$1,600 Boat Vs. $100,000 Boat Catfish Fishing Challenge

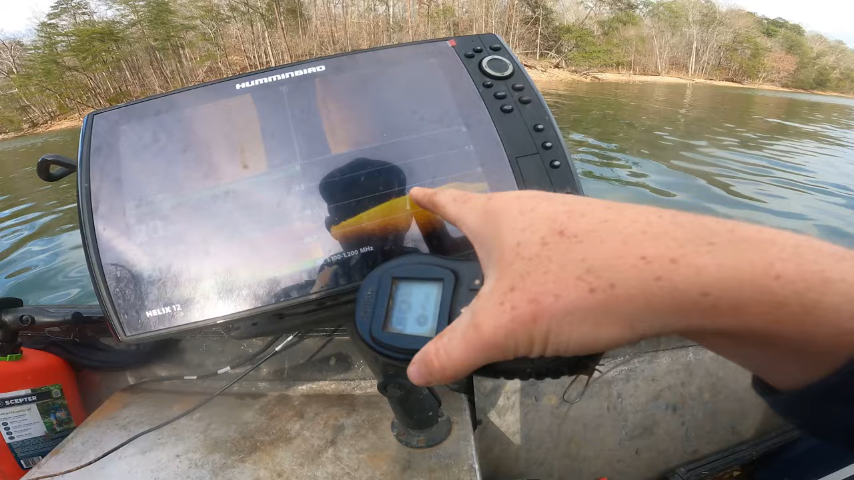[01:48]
Warm water, lay downs and bait, muddy water. This time of the year. Once you hit 55, 60, they're gonna be back in here. Look at that right there. Crappie tree right there. We have snuck back in the creek and we've positioned ourselves between some lay downs, and there's a lot of bait out there.